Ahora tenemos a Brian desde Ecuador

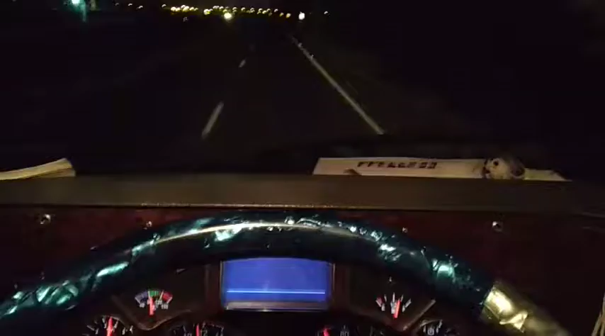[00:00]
Bueno, buenas noches, buenas noches compañeritos, don Jesús Solís, don Luis Suárez, gerente de Colombia Truckers, aquí en el Modula Brian Lobor, saliendo de la ciudad de Guayaquil, rumbo a un culto llamado La Maná,
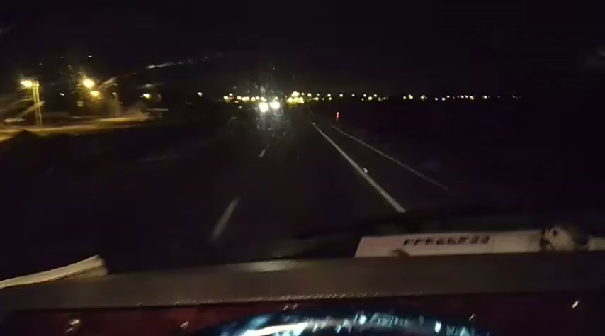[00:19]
aquí vamos con la bendición de Dios, arrejarre, al golpe, al golpe, al golpe, siempre por la derecha, siempre por la derecha compañeritos, si vamos con un contenedor, un rifle, a cargar banano, banano para los chinos compañeritos, suerte y saluditos para todos, de la A a la Z, ahí a mi pana moto, a mi pana moto, saluditos.